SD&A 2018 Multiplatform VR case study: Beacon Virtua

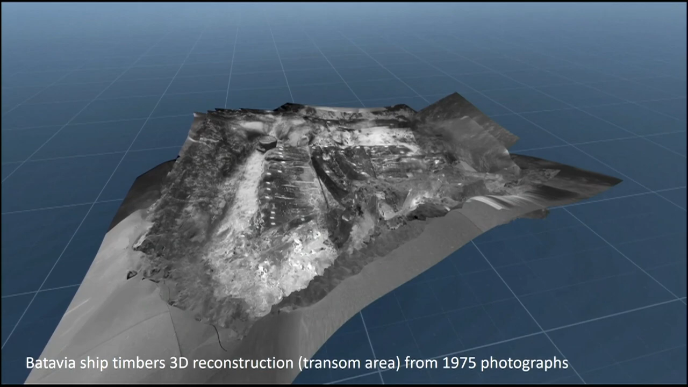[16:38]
here's one of the 3D models of the wreck site that's been
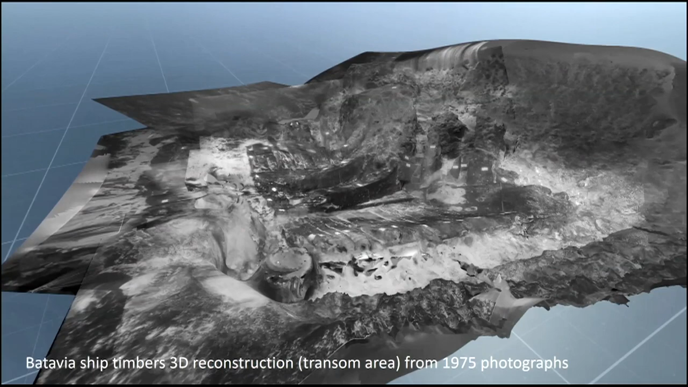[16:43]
reconstructed from those 3,000 images so the transom
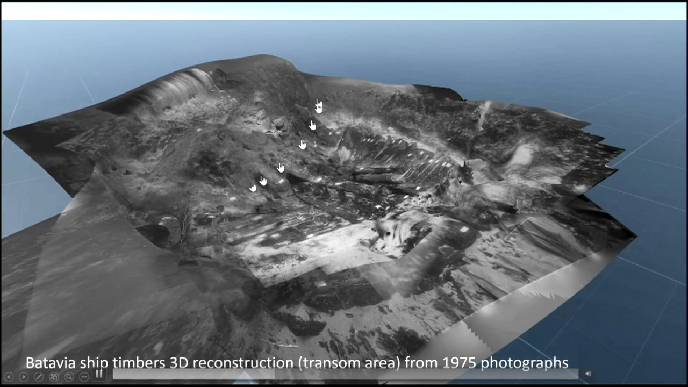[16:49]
is just here and these are some of the timbers of the hull the side